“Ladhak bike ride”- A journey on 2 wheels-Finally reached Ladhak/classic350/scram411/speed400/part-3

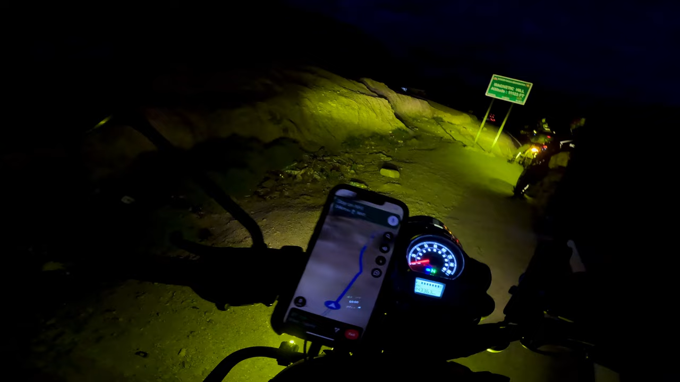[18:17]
So time right now it's 7:10 and we have reached Magnetic Hill, altitude 11,123 feet.
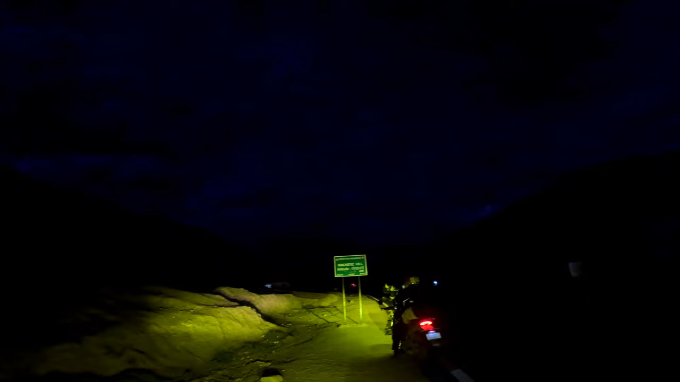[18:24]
Oh, globes are your globes?
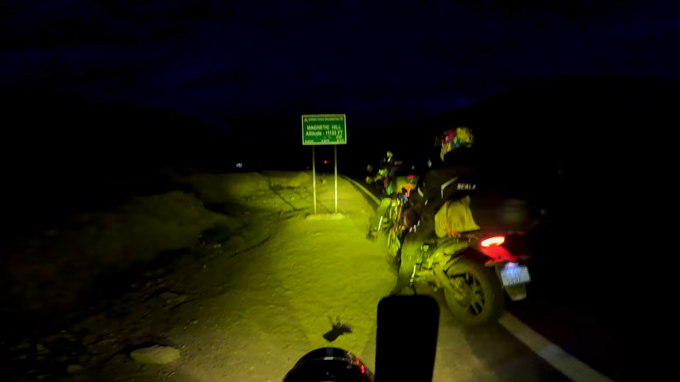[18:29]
Oi, globes.
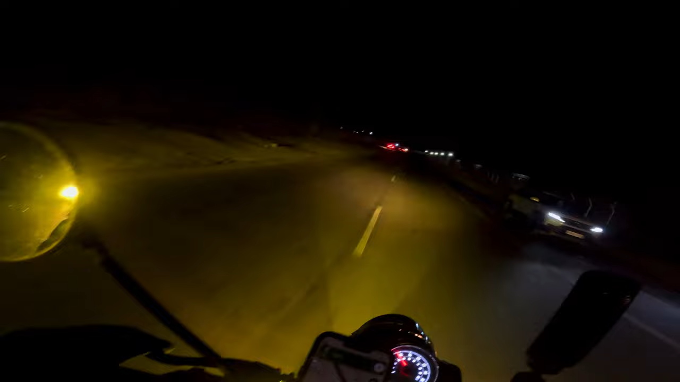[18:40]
So finally it's 7:42 aur hum log pahunch gaye Leh Ladakh. लेह सिटी में पहुंच गए और अभी हमको जाना है होटल।